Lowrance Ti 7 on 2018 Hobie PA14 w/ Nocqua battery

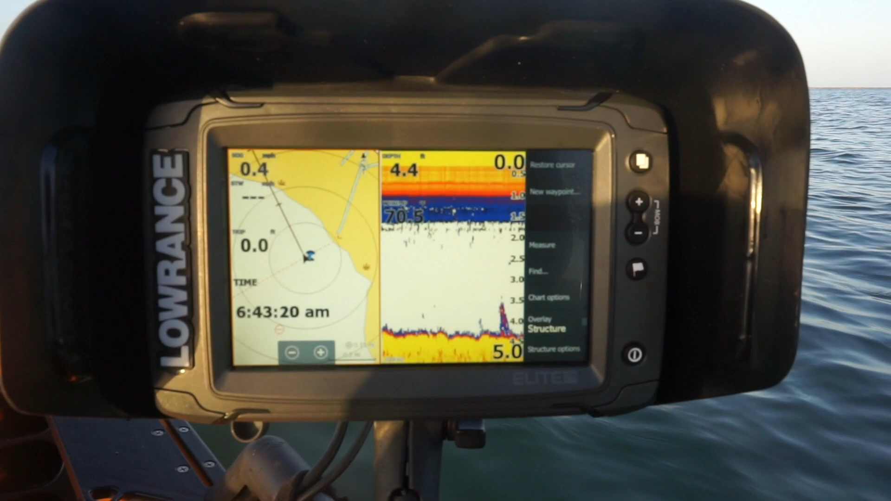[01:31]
all right as you can see you just turned it on it is 643 in the morning got the sonar going got my
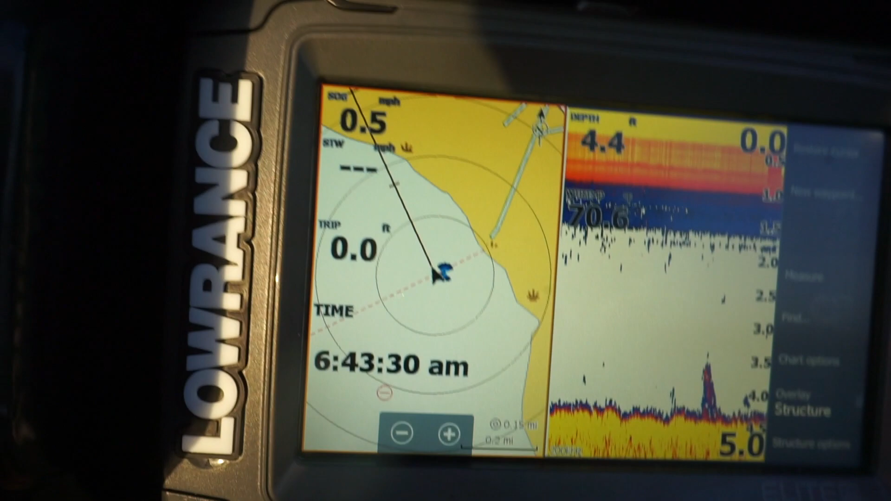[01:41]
On screen: depth 4.4 ft, speed 0.5 mph
chart plotter going so uh see how long it lasts all right guys this is a pretty much the six-hour update
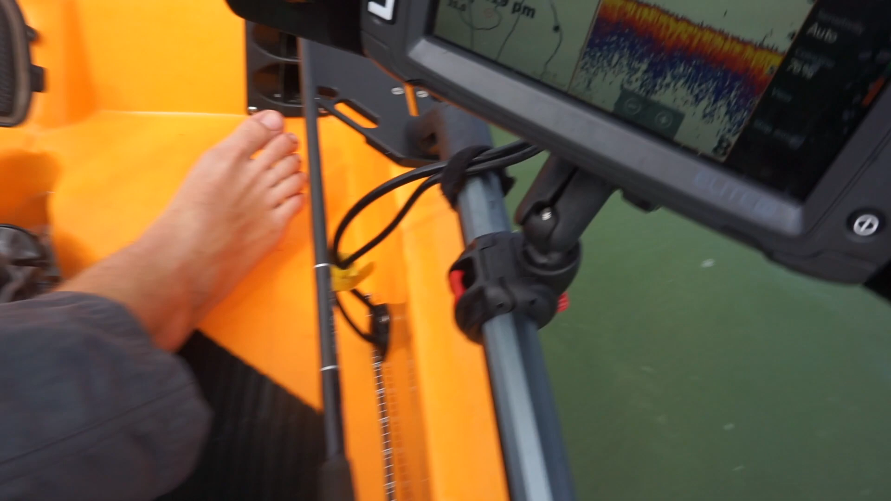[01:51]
it's 1250 started it at 645 ish